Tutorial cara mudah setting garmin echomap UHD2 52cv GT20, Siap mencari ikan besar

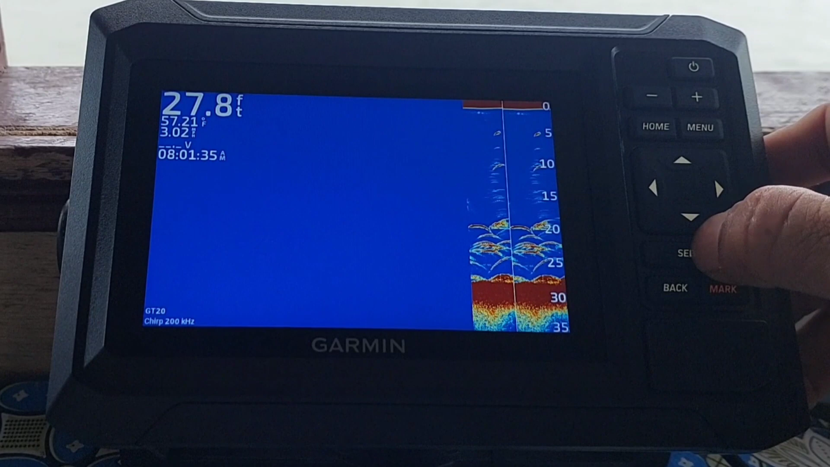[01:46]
On screen: depth 27.8 ft
oke kita tekan oke nah ini kan masih di mode demo tadi awalnya sekarang kita kembali dulu saya kembalikan dulu
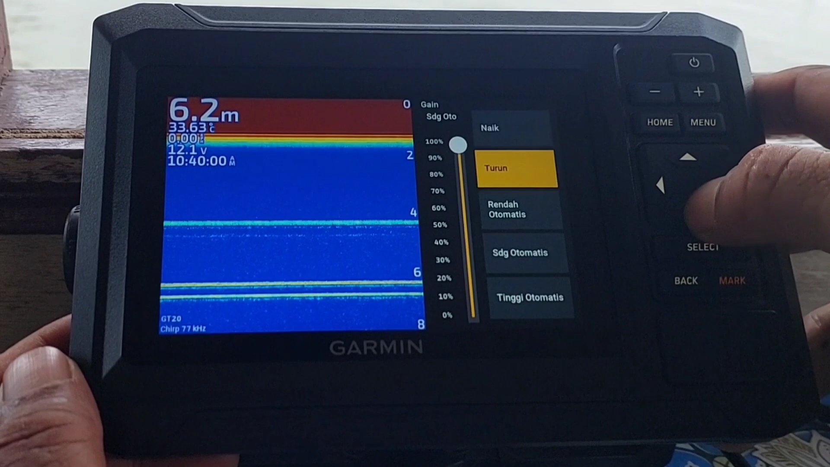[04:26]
On screen: depth 6.2 m
kita bawa ke 80% dia bermain di 85 naik ini kalau terlalu tebal jarang sih pakai terlalu tebal kalau kita lagi jalan
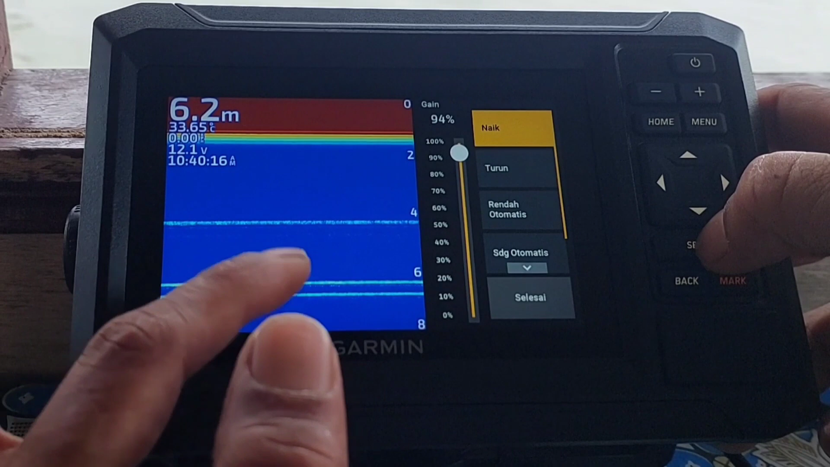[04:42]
On screen: depth 6.2 m
pilih 95 saja boleh oke kita selesaikan selesai
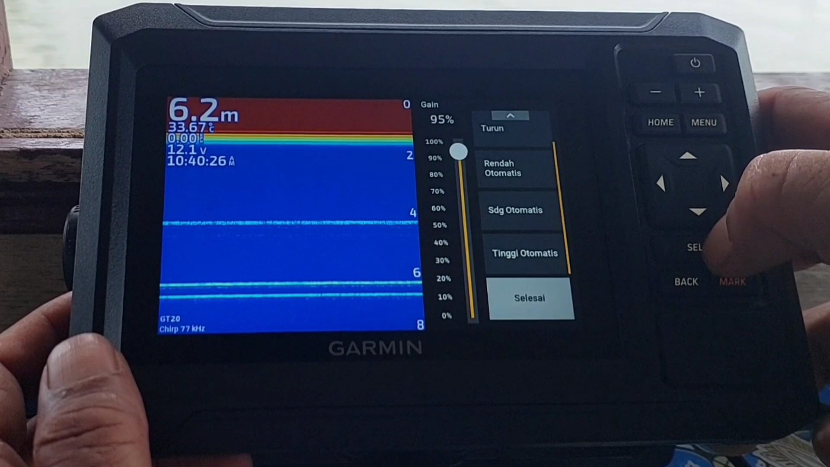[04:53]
On screen: depth 6.2 m
masuk lagi ke menu kita pilih zoomnya ini
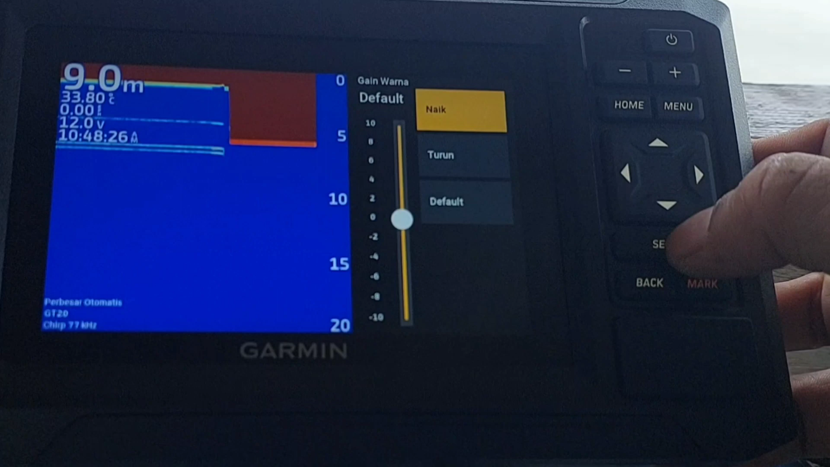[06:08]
On screen: depth 9.0 m
default ya ini udah oke di nolkan aja jangan di setting kita kembali
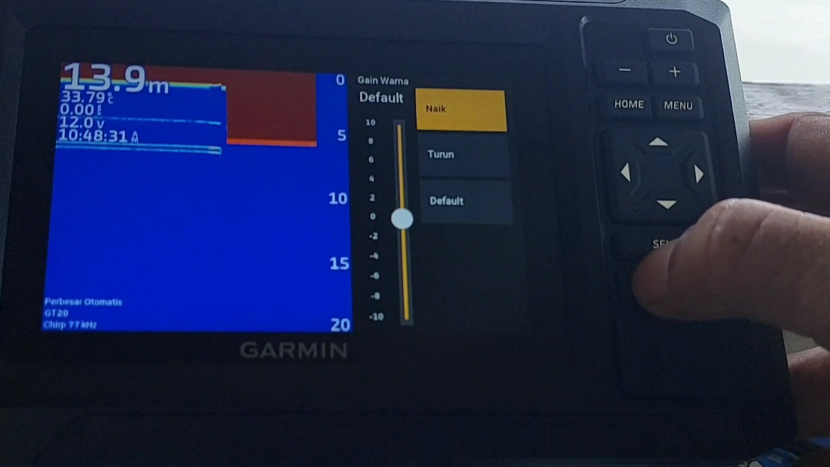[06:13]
On screen: depth 13.9 m
garis kendalamannya kalau saya sih sembunyikan engine nya ini bebas mode aktifkan karena engine nya ini apa
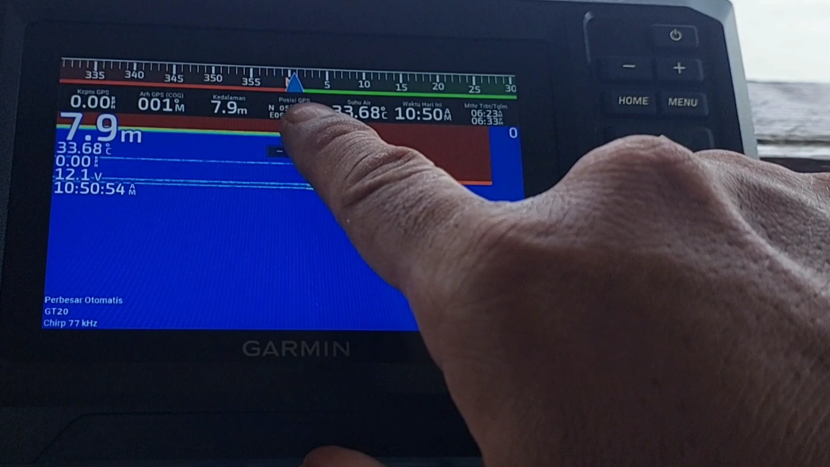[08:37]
On screen: depth 7.9 m, water 33.68°C
kedalaman posisi posisi ini bisa kita ubah semua ya ini saya munculkan saja oke sekarang ini sudah oke nih sepertinya
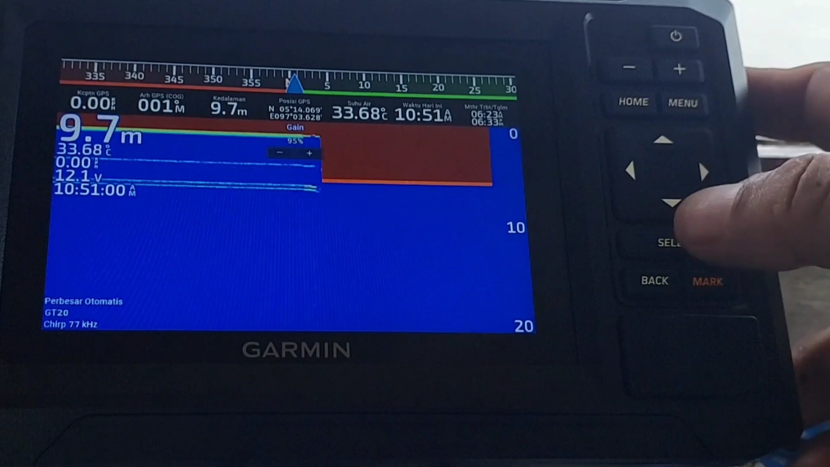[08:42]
On screen: depth 9.7 m, water 33.68°C
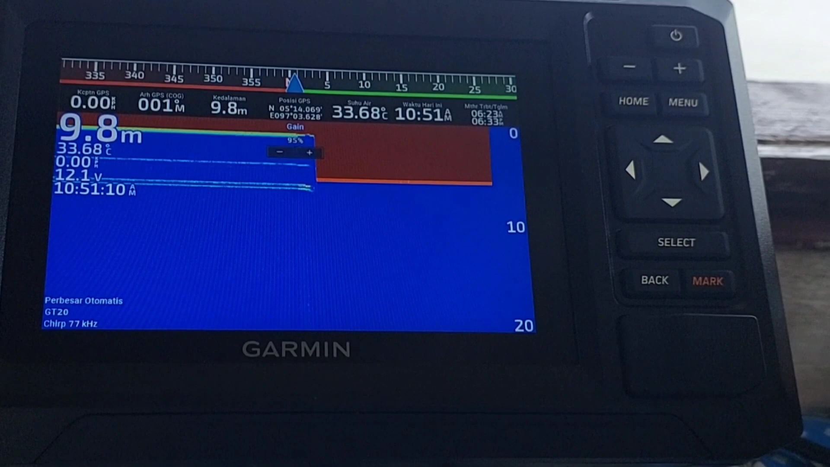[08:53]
On screen: depth 9.8 m, water 33.68°C
oke sekarang coba kita lihat lagi di kombonya saya pilih kalau
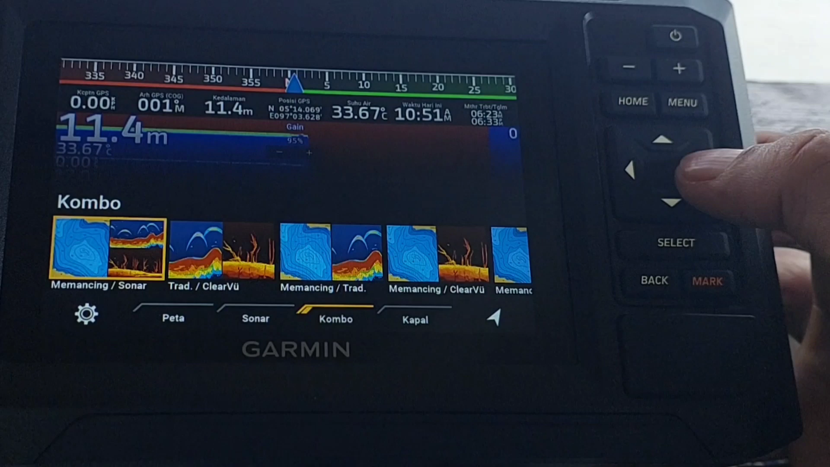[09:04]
On screen: depth 11.4 m, water 33.67°C
ini tampilan tiga warna ini tampilan tradisional ini clear view oke teman-teman sudah seperti ini sudah oke tinggal kita dicoba ke laut
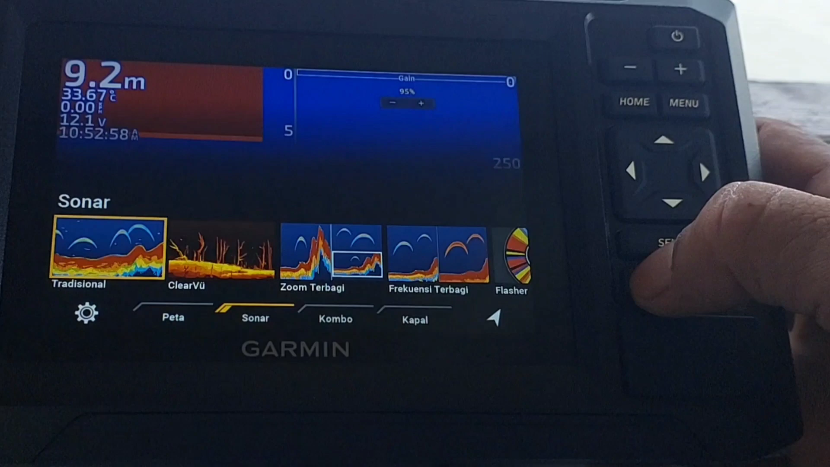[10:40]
On screen: depth 9.2 m
tetap sudah nih tinggal kita uji uji coba saja ke laut ini oke